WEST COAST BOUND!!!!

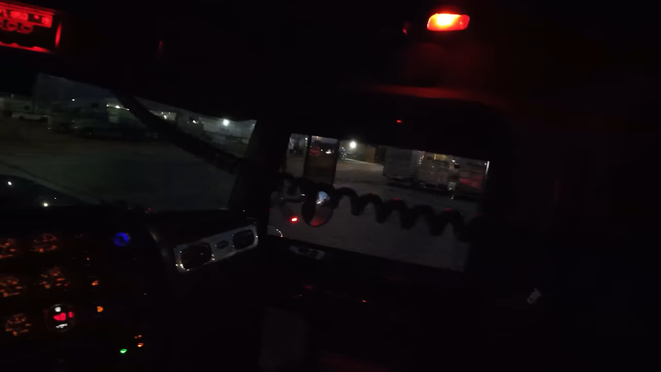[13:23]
I don't see anything over there. I'm not running into anything that way.
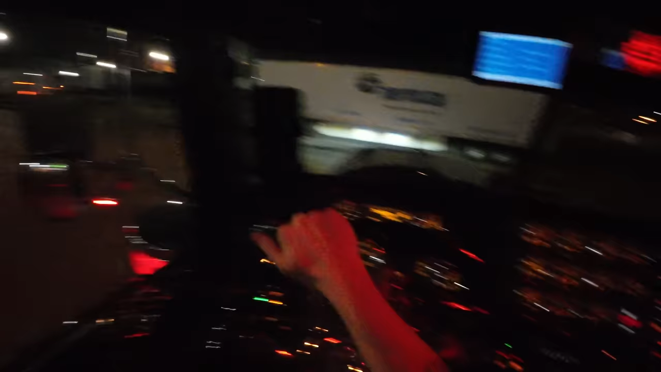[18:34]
Yeah, dude said this is a sketchy spot. Look at that son of a gun. Holy, that's gotta be a 300 inch wheelbase T660, T6, yeah.
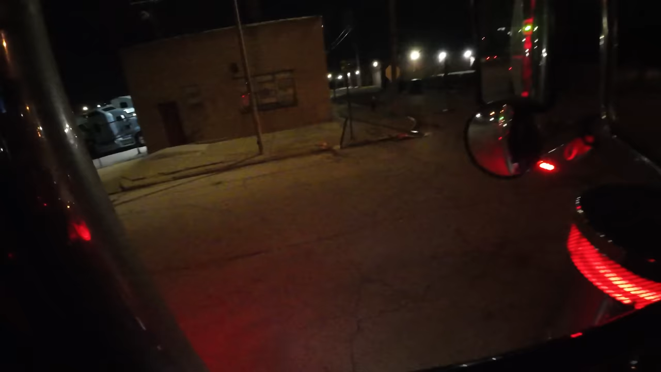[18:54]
Look at these old houses and stuff.